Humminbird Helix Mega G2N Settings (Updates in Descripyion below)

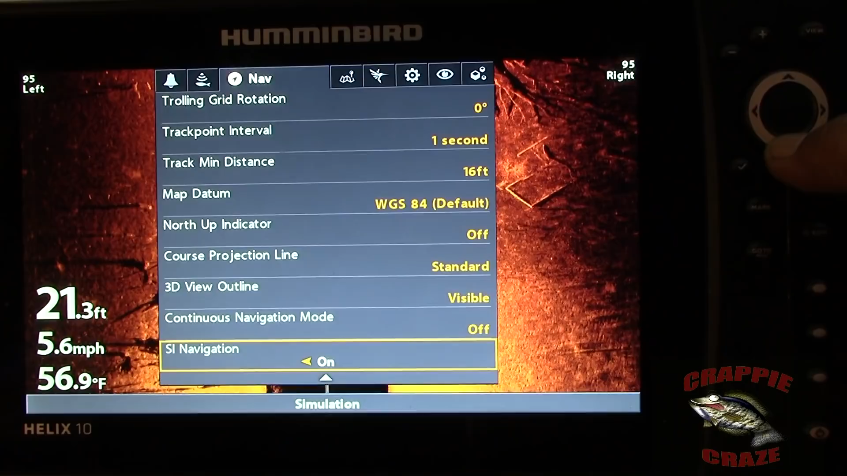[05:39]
On screen: depth 21.3 ft, water 56.9°F, speed 5.6 mph
is on ok that's in the navigation chart latitude and longitudinal grid hidden
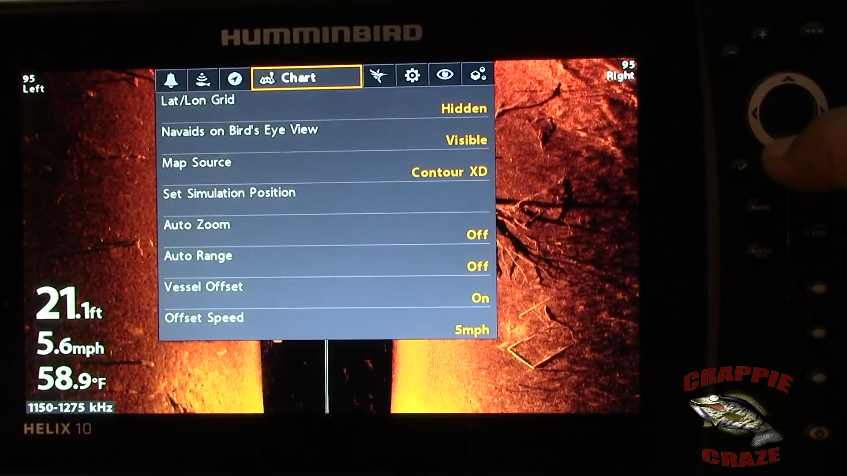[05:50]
On screen: depth 21.1 ft, water 58.9°F
and I have a bird's eye view is visible map source is contour xd
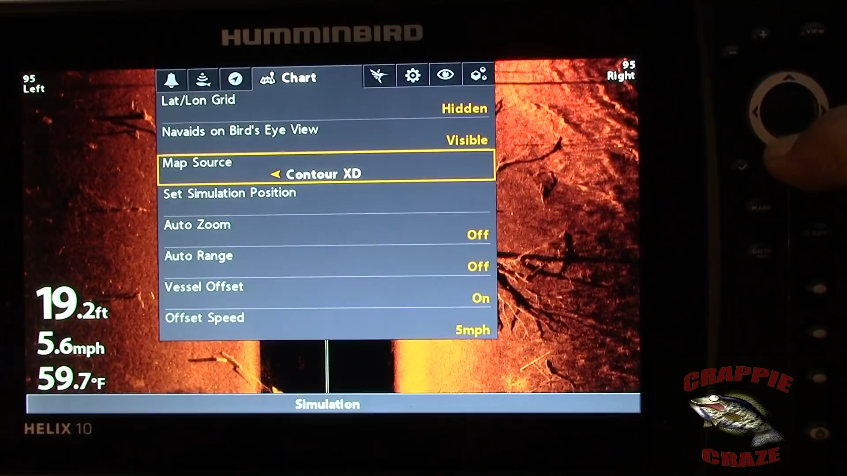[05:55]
On screen: depth 19.2 ft, water 59.7°F, speed 5.6 mph
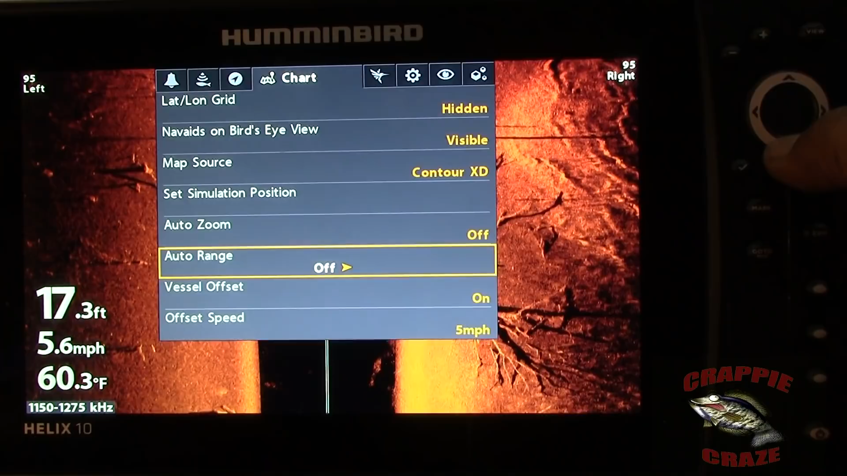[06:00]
On screen: depth 17.3 ft, water 60.3°F, speed 5.6 mph
auto zoom is off auto range is off vessel offset that is on that is something I will have in my tips and tricks I will show you
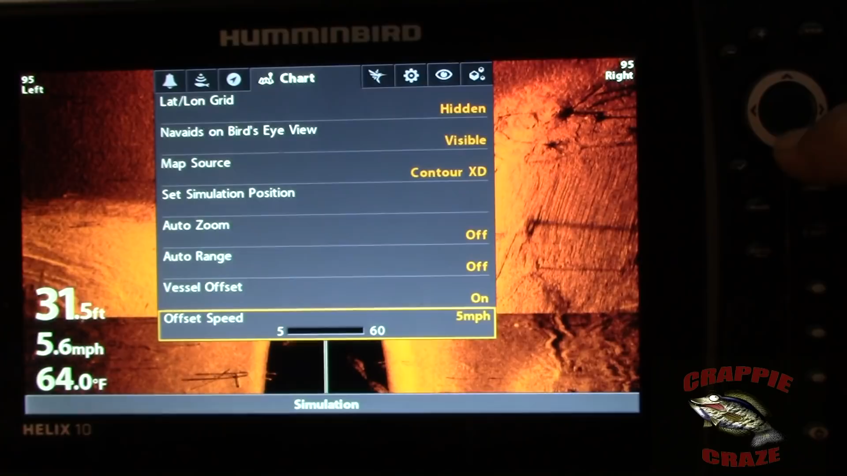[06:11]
On screen: depth 31.5 ft, water 64.0°F, speed 5.6 mph
and the offset speed has got to do with the vessel offset ok that's in chart now HB chart ok auto chart live note visible contour lines yes visible definitely contour lines depth colors I've got it set on 4 depth highlight
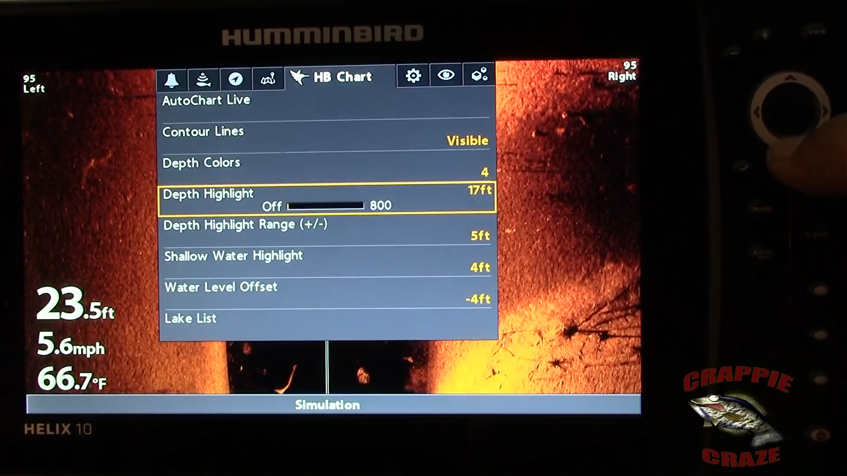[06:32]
On screen: depth 23.5 ft, water 66.7°F, speed 5.6 mph
I've got a 17 foot depth highlight uh now the depth highlight and the depth highlight range is something that is very handy and I will explain that in tips shallow water highlight I got it set at 4 that is something else that is very handy and I will have it in my tips
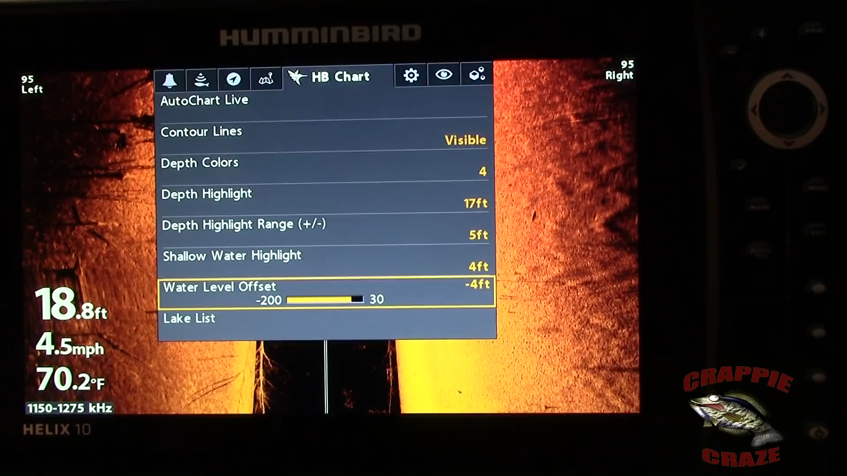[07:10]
On screen: depth 18.8 ft, water 70.2°F, speed 4.5 mph
later on hopefully if I do it if there is any interest in these water level offset another very handy thing to use and there is your lake list ok now these everything that I have seen I have in my tips if there is any interest in it then yes I will have tips
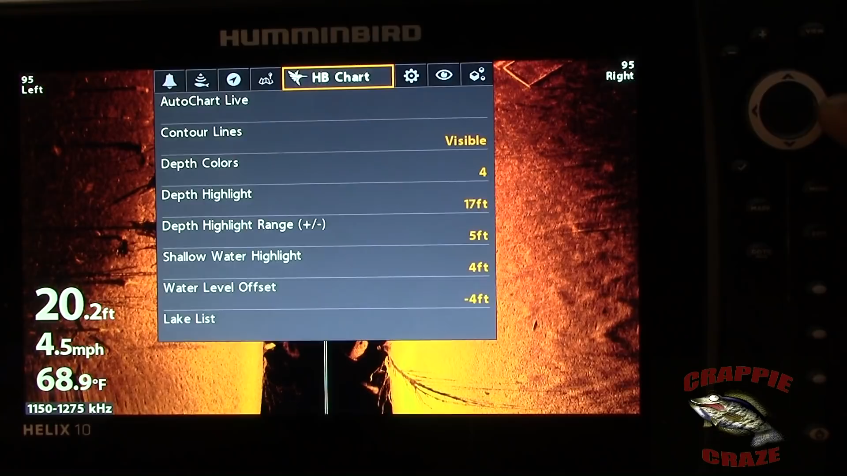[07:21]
On screen: depth 20.2 ft, water 68.9°F, speed 4.5 mph
in another video that will tell you what some of these do and how to use them
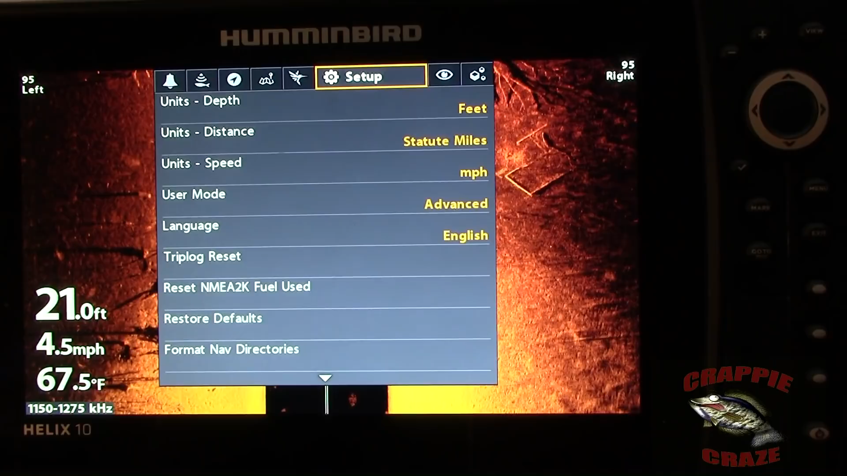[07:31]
On screen: depth 21.0 ft, water 67.5°F, speed 4.5 mph
uh stuff that I use all the time ok setup uh unit depth is in feet
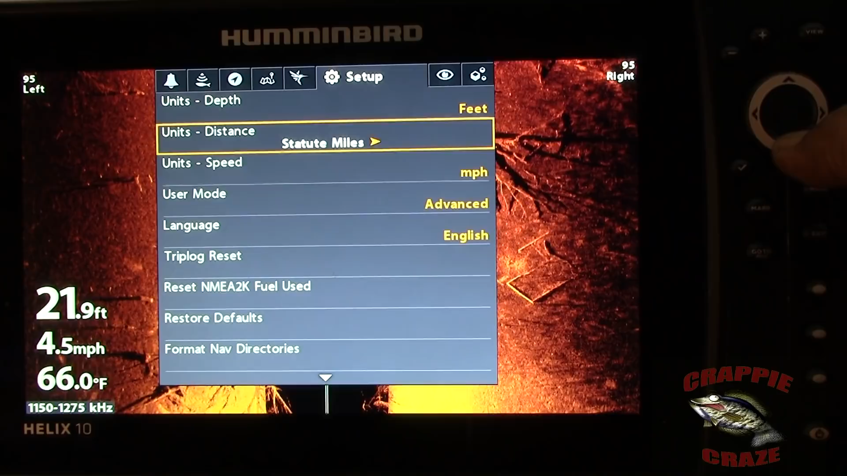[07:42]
On screen: depth 21.9 ft, water 66.0°F, speed 4.5 mph
distance statute miles speed and miles per hour user mode first thing you need to do when you do this
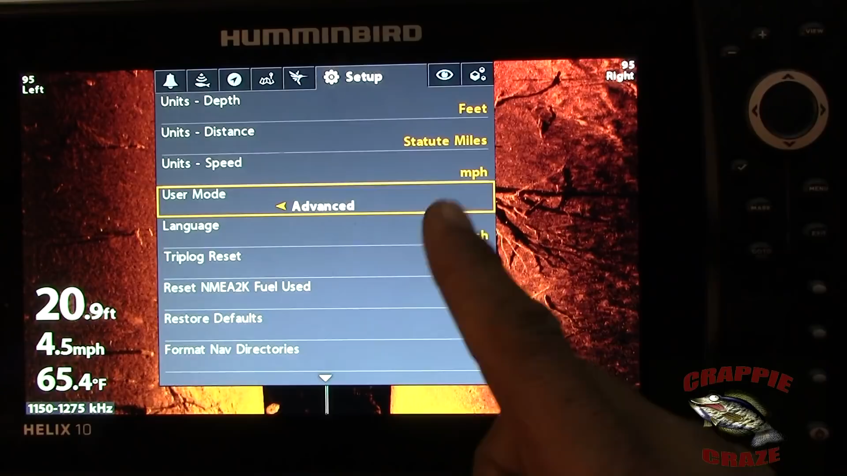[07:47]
On screen: depth 20.9 ft, water 65.4°F, speed 4.5 mph
come up here to to user mode and put it in advanced ok sorry I didn't put that in the front
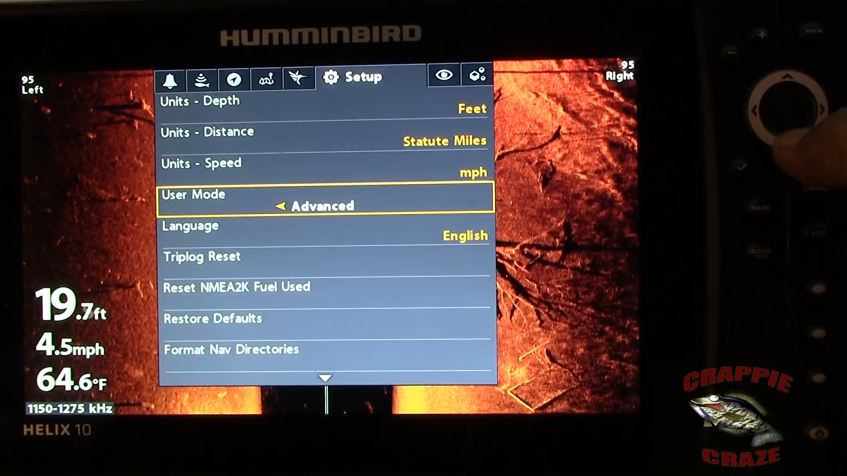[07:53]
On screen: depth 19.7 ft, water 64.6°F, speed 4.5 mph
language is English
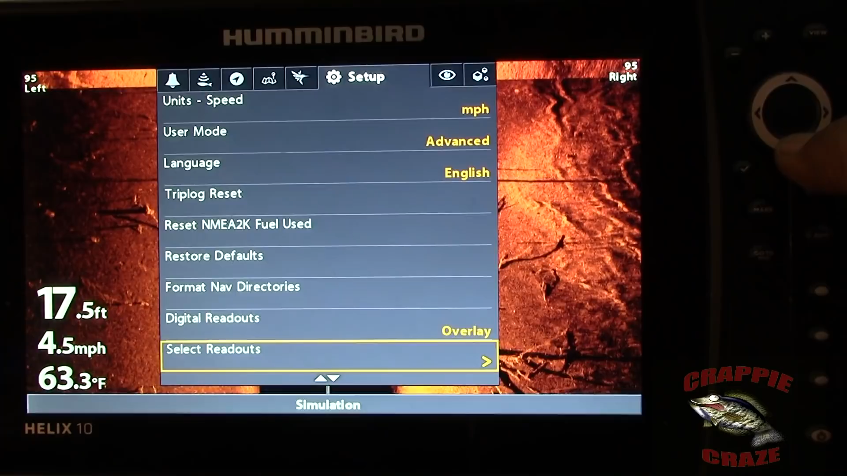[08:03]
On screen: depth 17.5 ft, water 63.3°F, speed 4.5 mph
digital readouts overlay select readouts ok this is where you get
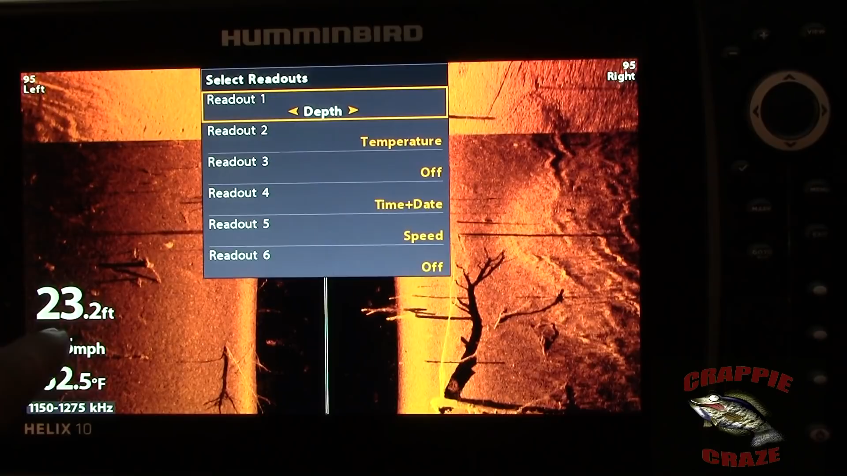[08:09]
On screen: depth 23.2 ft
all these depth temperature you can turn them off on or you can even change
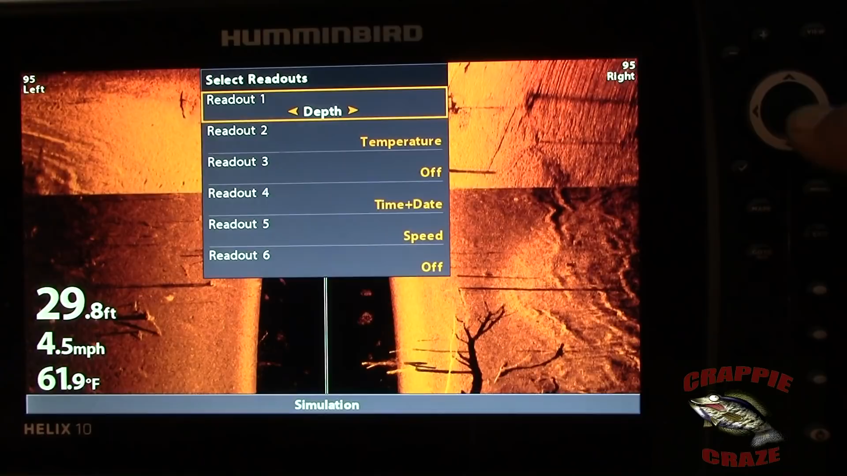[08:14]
On screen: depth 29.8 ft, water 61.9°F, speed 4.5 mph
them like there is depth you want it off or you can have of course auxiliary temperature
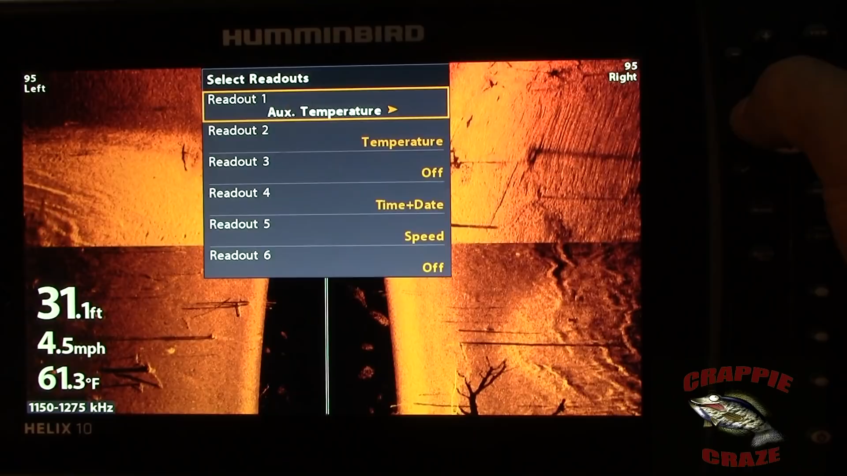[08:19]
On screen: depth 31.1 ft, water 61.3°F, speed 4.5 mph
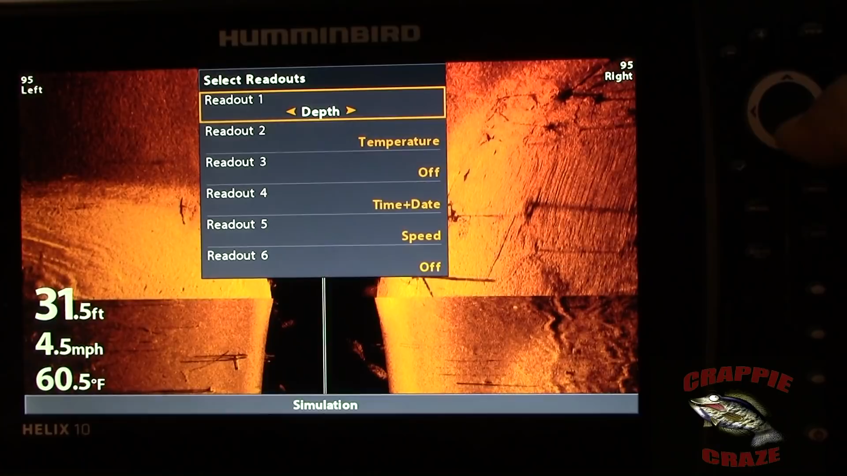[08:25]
On screen: depth 31.5 ft, water 60.5°F, speed 4.5 mph
you know temperature speed I don't know what that is position